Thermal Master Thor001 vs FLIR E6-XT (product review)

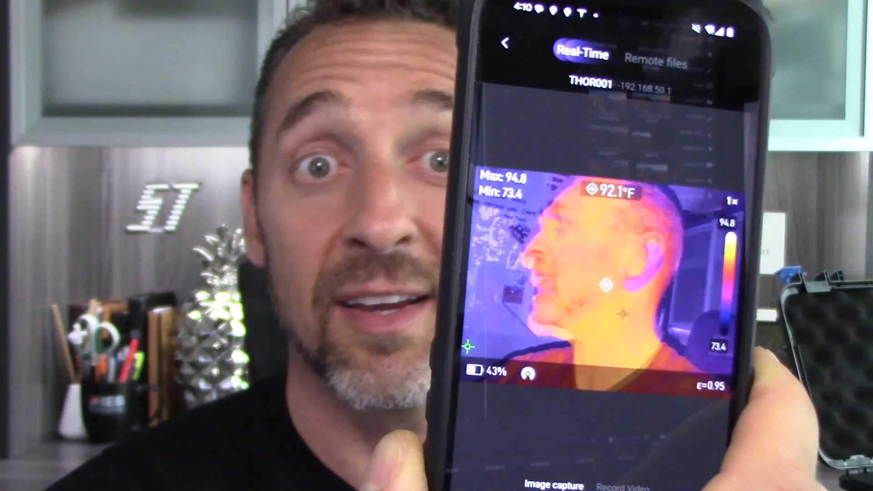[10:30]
On screen: spot 92.1°F
How slick is that? So you can hold the camera on one end, you can be pointed around in the attic, you can be looking at your phone at the same time.
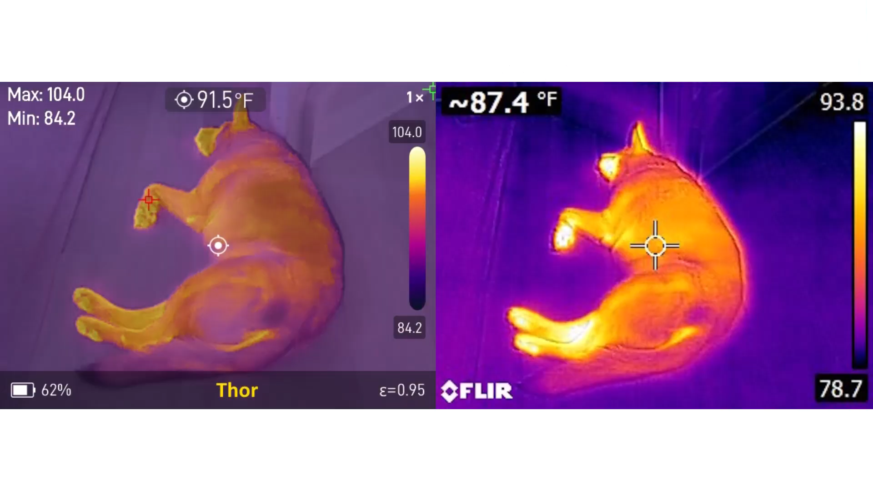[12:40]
So I'd say the FLIR camera definitely has an advantage on the image quality when using MSX technology, at least it feels like a better image. It's more visually pleasing.
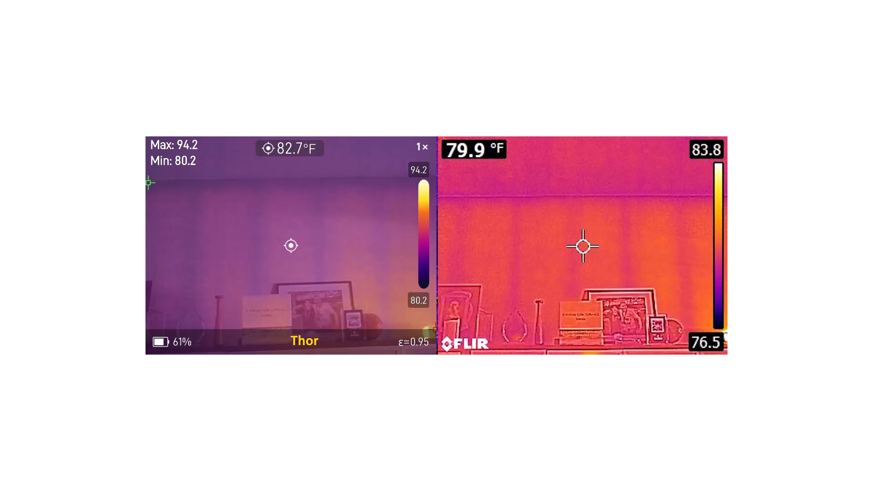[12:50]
However, it does not give you more actual data
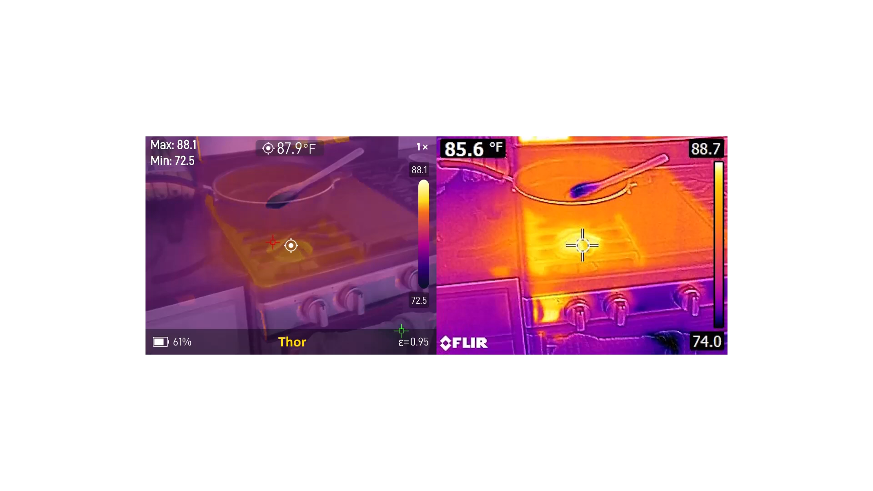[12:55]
on your images when it comes to finding defects. So let's talk about specs a little bit.
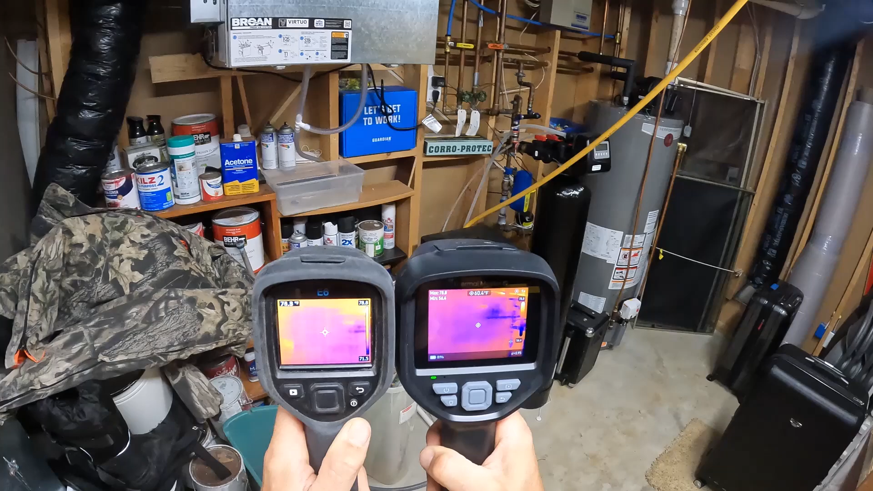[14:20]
You also have a much higher refresh rate with the Thor camera. As you can see the camera is going side to side here. The E6 looks downright laggy.
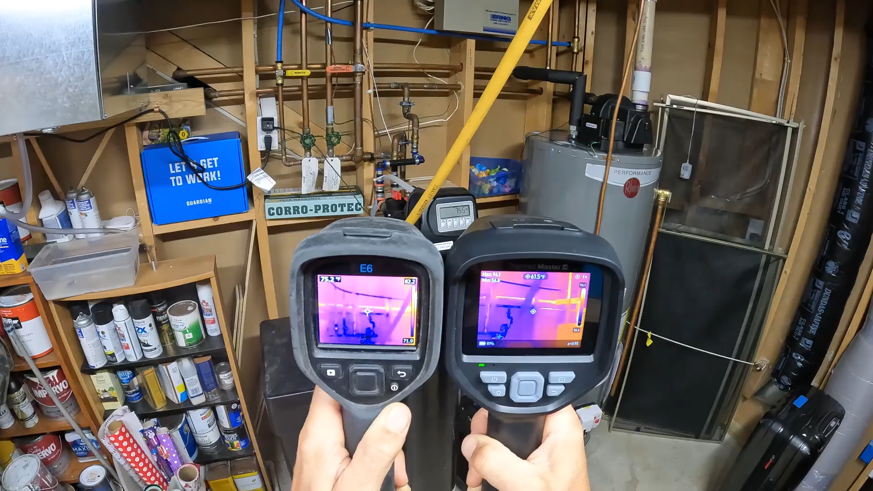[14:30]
The refresh rate on the Thor is 25 hertz while the E6 is only 9 hertz. Huge difference.
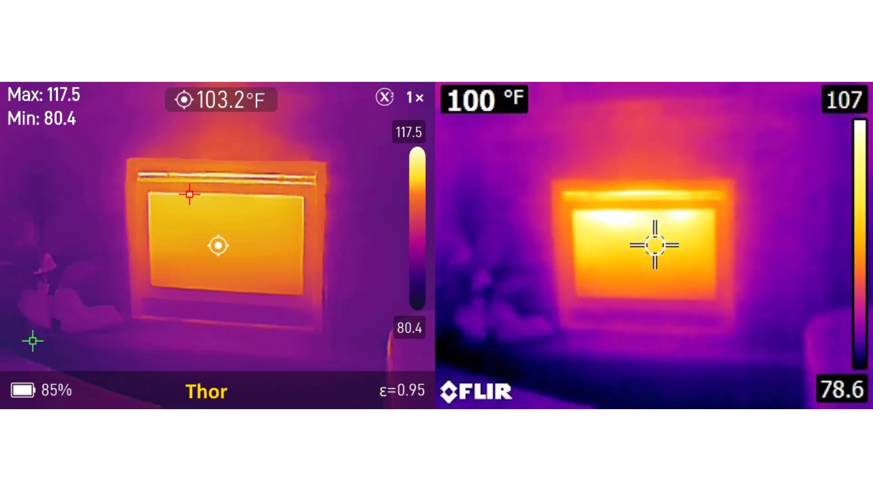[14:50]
As you scroll through here, I'd say we have a distinct advantage with the Thor camera.
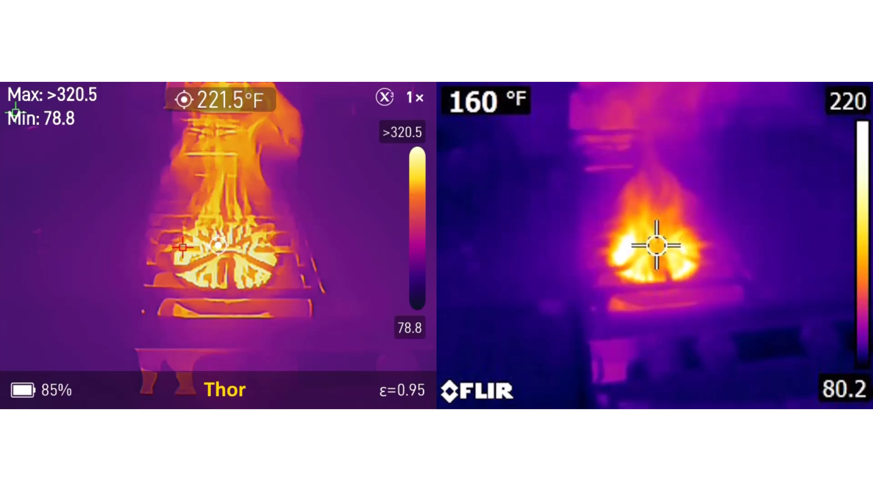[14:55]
These images look crisp and clear while the E6,
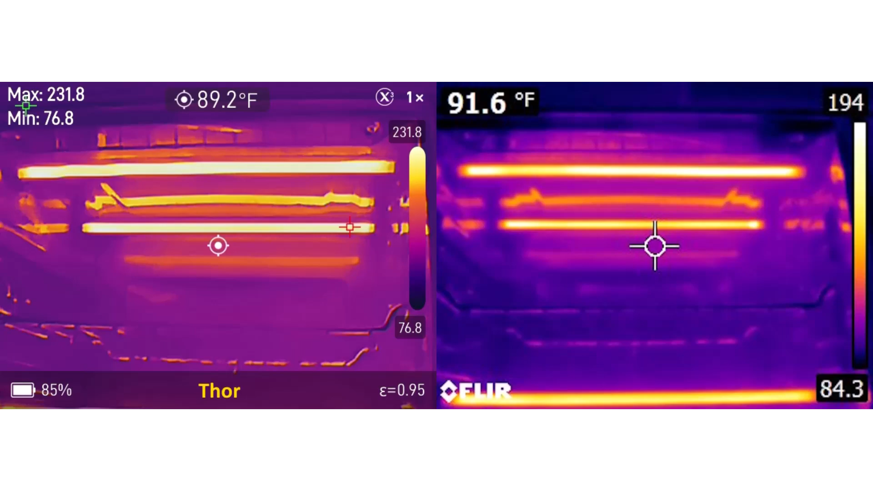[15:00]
by comparison, they look just a little bit fuzzy and you can't pick out the edges nearly as nice.
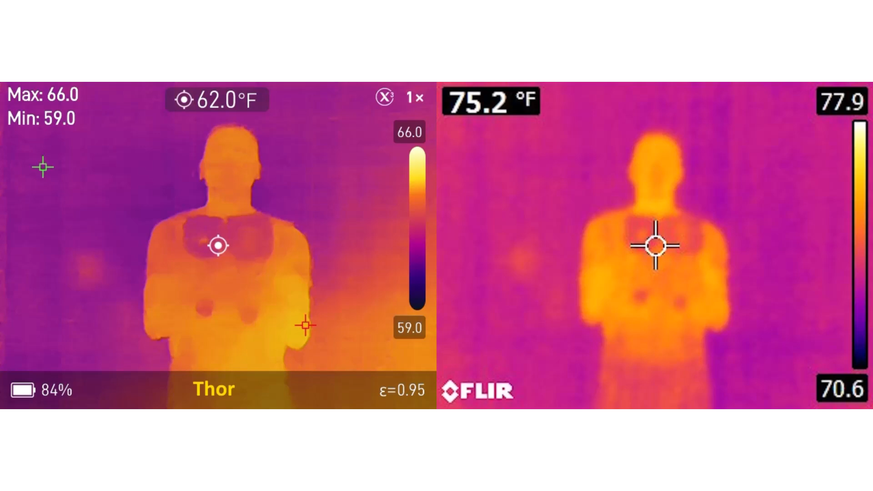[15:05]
And then this last one, I want to pause on this one.